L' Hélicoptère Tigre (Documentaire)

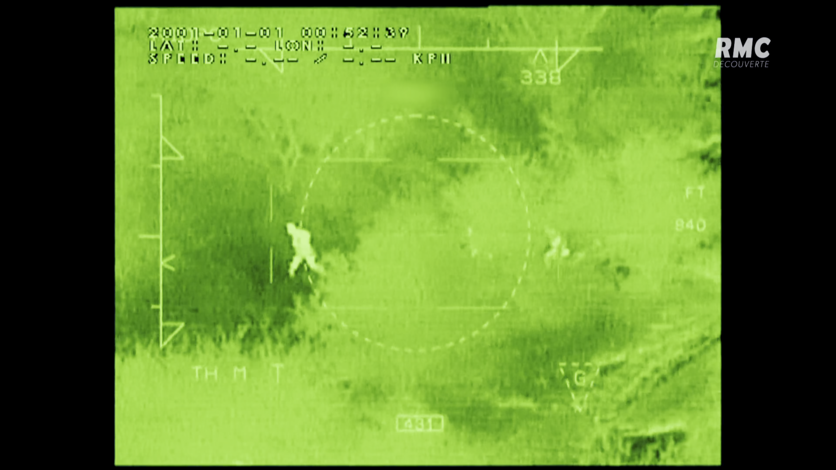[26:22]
De nuit, la caméra thermique révèle la moindre parcelle de chaleur dans l'environnement.
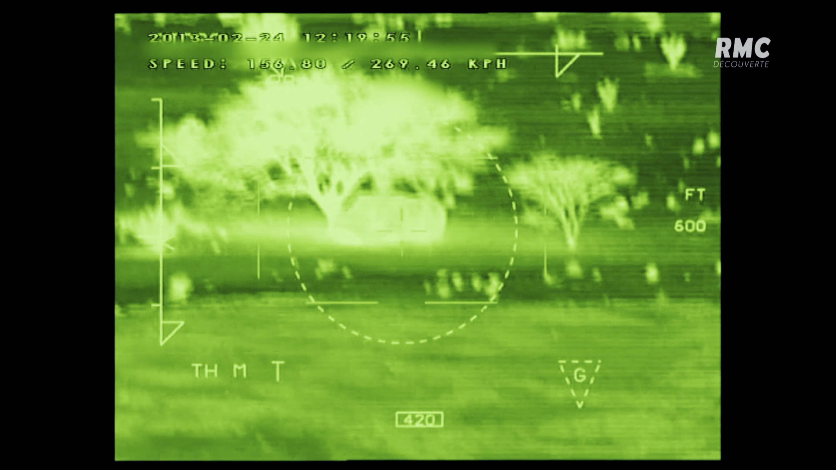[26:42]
pick-up qui est caché par des bâches dans la végétation. Ils savent quelle forme cela a.
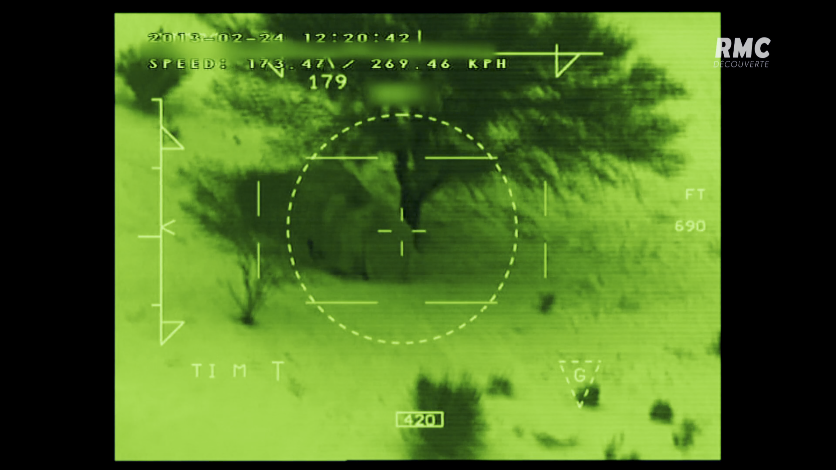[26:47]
Et une fois qu'ils ont un doute, ils concentrent un peu, ils zoomen sur cette zone et ils précisent leur enseignement. Une fois qu'ils ont ce qu'on appelle la PID, c'est-à-dire la Positive Identification, et que le commandement leur a donné toutes les autorisations de tir, à ce moment-là, ils délivrent des feux.
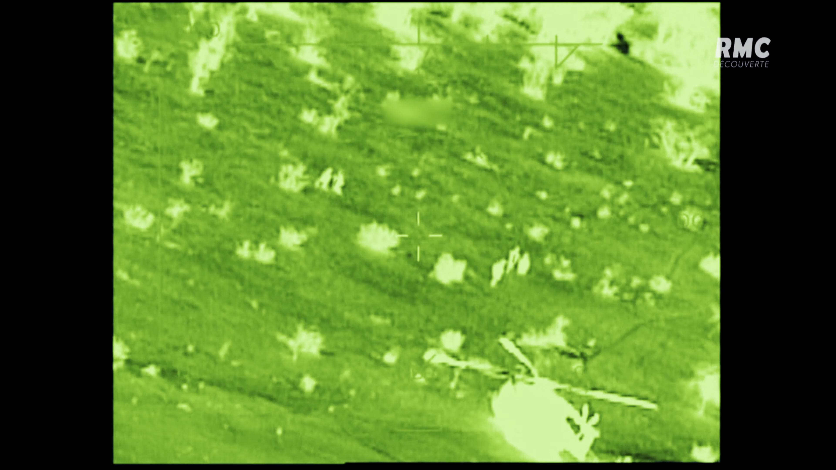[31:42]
bouge ou se détache de l'environnement naturel avec beaucoup plus de chaleur.
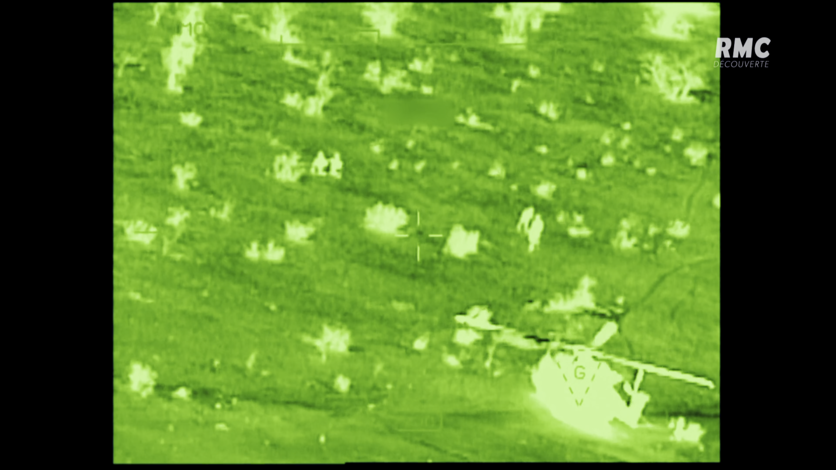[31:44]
Vous voyez les choses beaucoup plus vertes, beaucoup plus intenses.
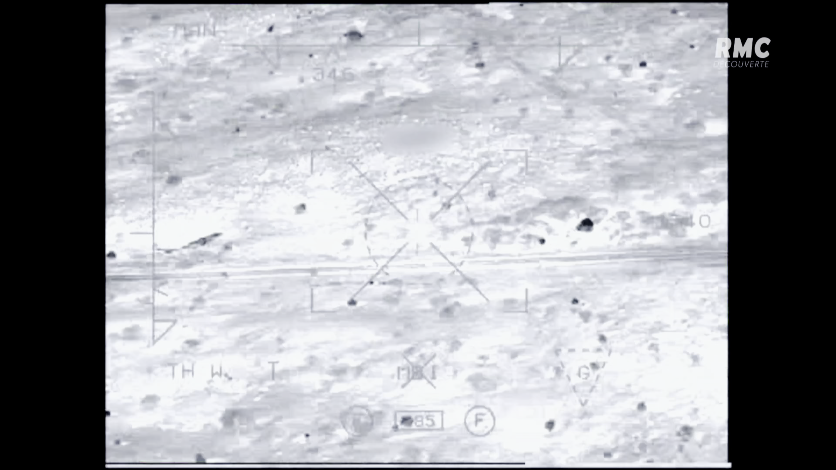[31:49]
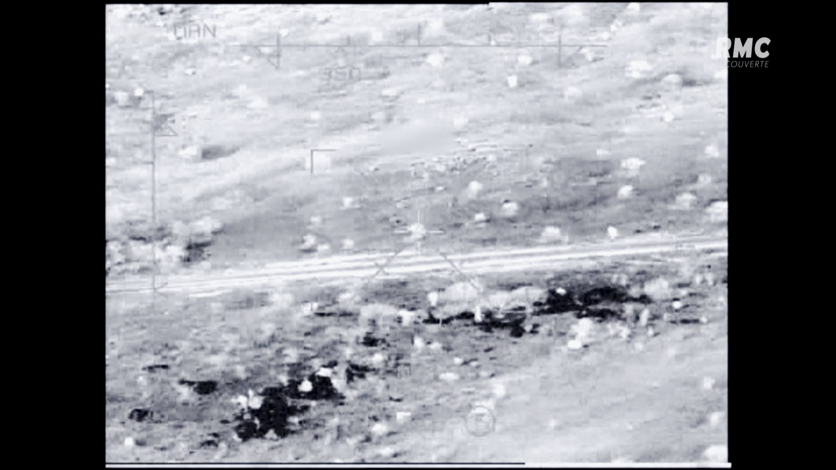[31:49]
Ou quand c'est de jour, quelque chose qui est extrêmement mobile. À partir de là, avec différentes focales,
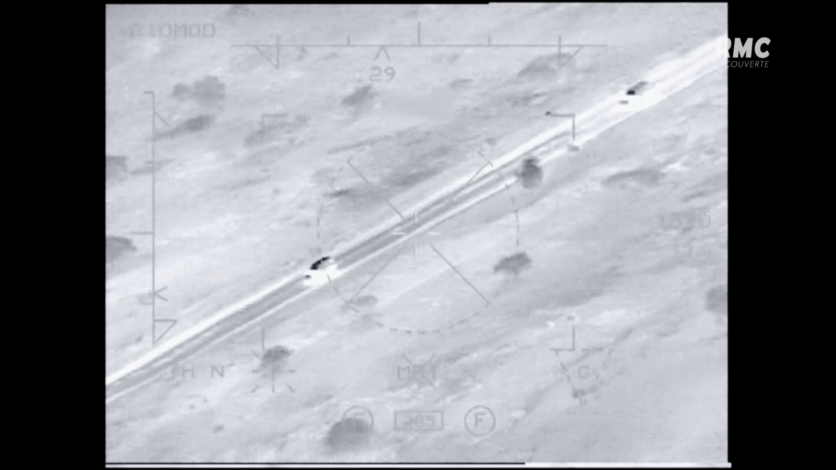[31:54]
il part du grand champ au petit champ pour essayer de préciser l'ennemi. Et généralement, il le trouve. Il s'agit de trouver l'ami, trouver l'ennemi, définir la façon dont on va procéder. C'est-à-dire, j'ai mon viseur sur l'ennemi et je dis au pilote, on va se présenter de telle façon, on va agir de telle façon.
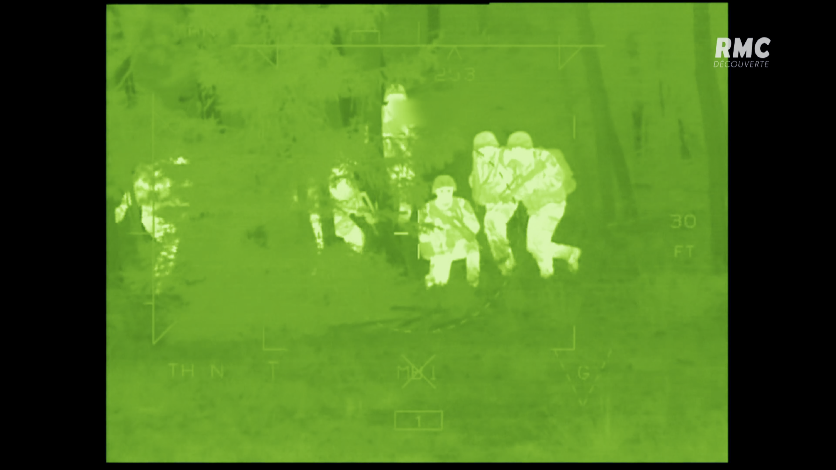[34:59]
Sur la caméra thermique du Strix, les commandos apparaissent clairement en position d'attente dans la forêt.
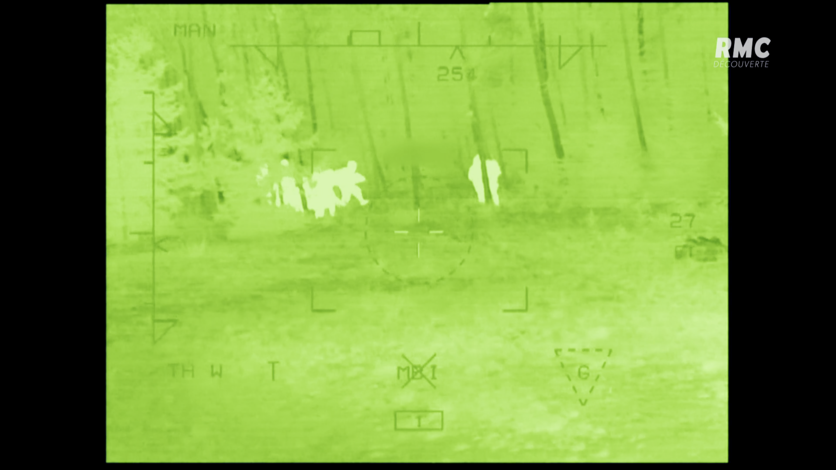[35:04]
Ils resteront à couvert pendant toute l'opération de sécurisation menée par l'équipage du Tigre et attendent le feu vert des pilotes pour s'approcher de l'hélicoptère.
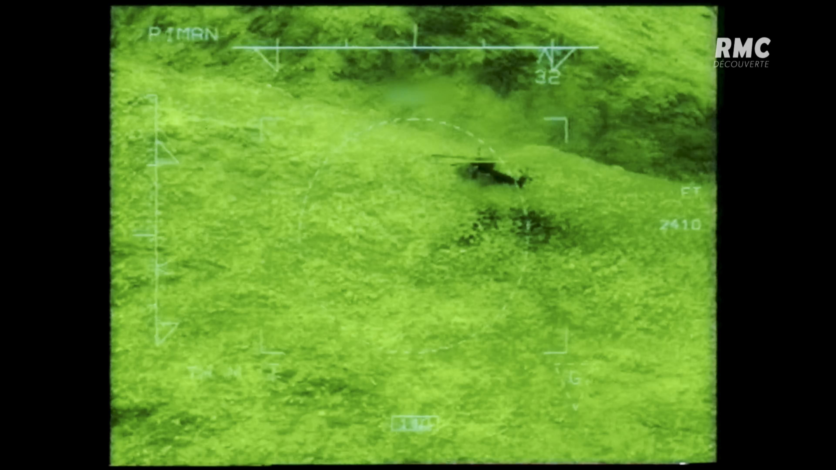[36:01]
Voici les images capturées par le viseur Strix d'un hélicoptère Tigre engagé dans une opération d'exfiltration identique pendant la guerre en Afghanistan.
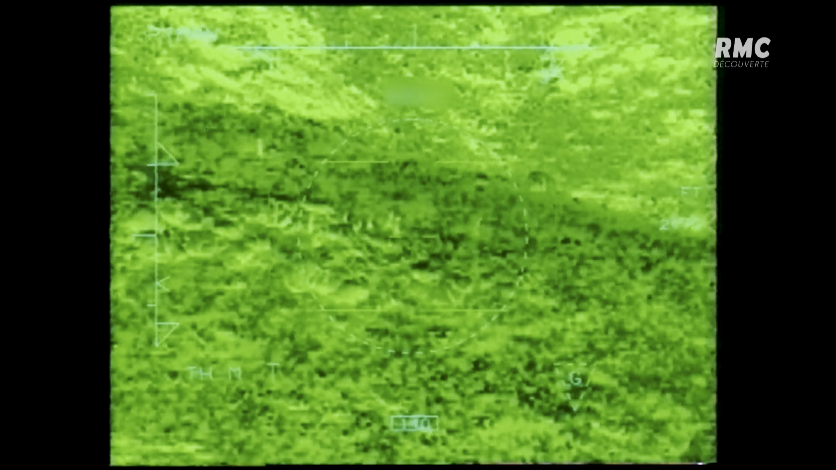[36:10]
Dans le cockpit, l'équipage du Tigre placé au-dessus de l'hélicoptère venu exfiltrer les commandos observe l'opération à distance.
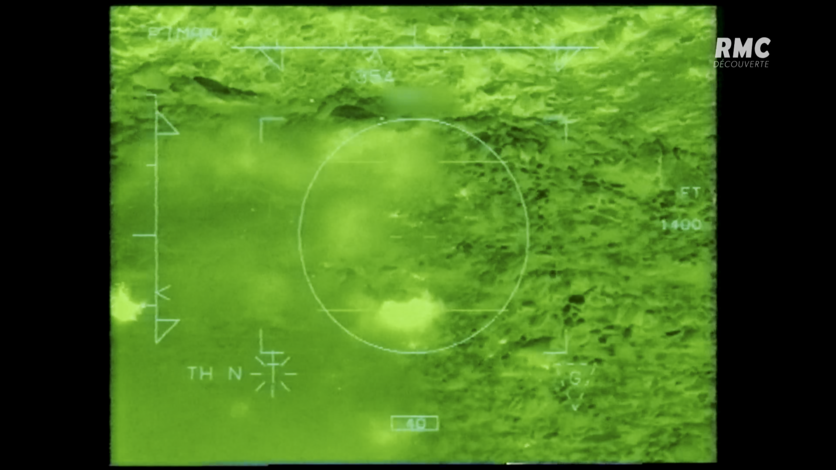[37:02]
En général, on détecte le missile une fois qu'il est parti. On détecte un départ de coup.
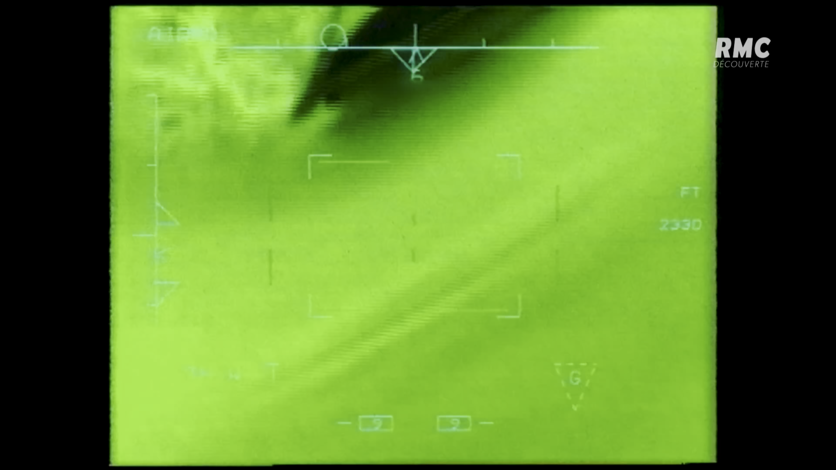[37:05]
Il y a quelque chose qui est parti, on ne sait pas où.